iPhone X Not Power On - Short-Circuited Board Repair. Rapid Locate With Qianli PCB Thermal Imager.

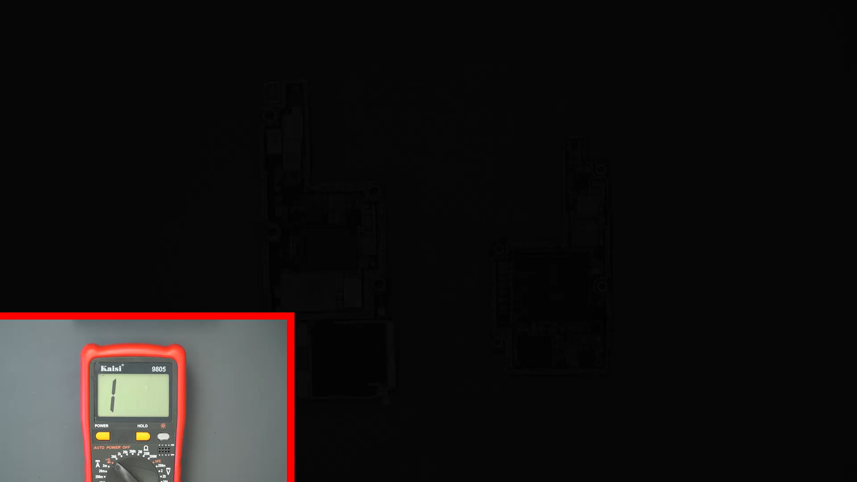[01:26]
Take upper AP board and measuring with UT128 digital model meter. It shows upper board works well.
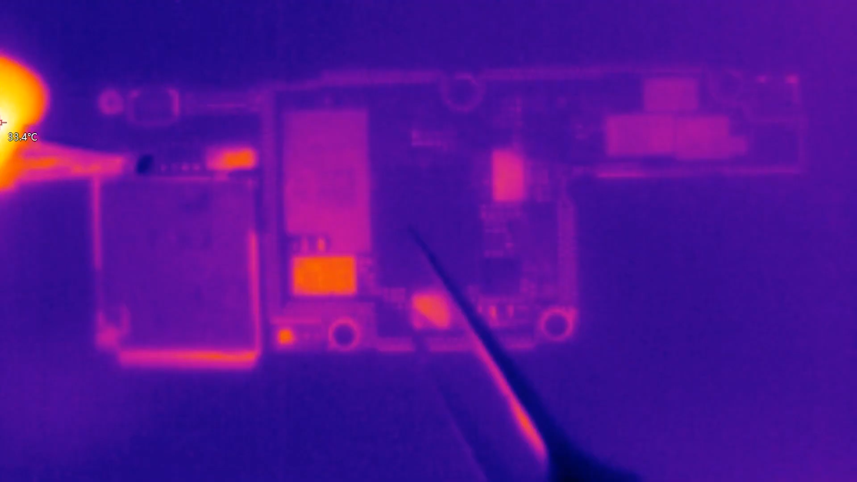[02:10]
We see there is a capacitor temperature rise rapidly. So the problem happened here.